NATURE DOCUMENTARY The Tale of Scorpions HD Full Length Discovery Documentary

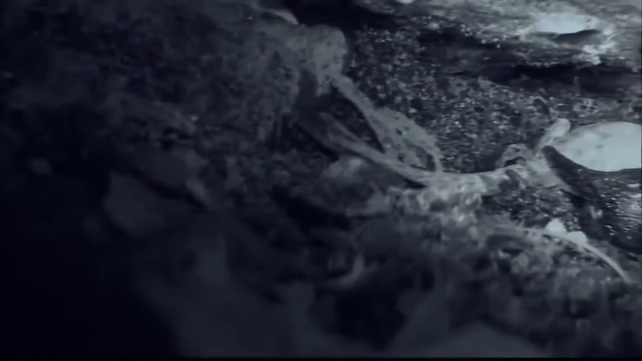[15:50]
in the damp dark confines of its burrow this scorpion will require days to consume its catch
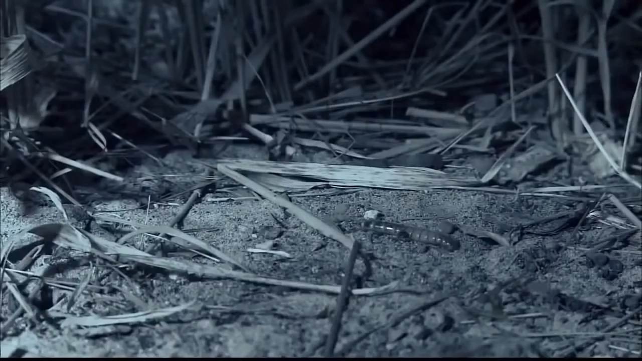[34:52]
the diet of this mouse varies according to where it lives but in this bare-bones desert environment anything edible will suffice a mealworm's plotting pace is no match for
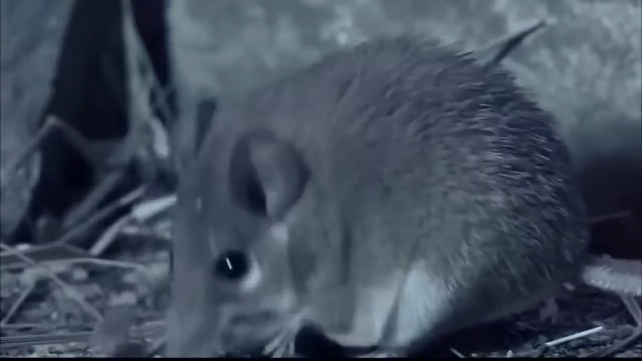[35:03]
the quick reflexes of its predator squirming and struggling only serve to provide the mouse with some sport before dinner
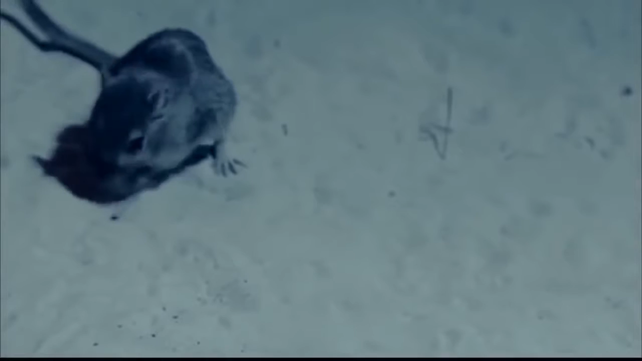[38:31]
spray isn't lethal but is strong enough to reroute the rodent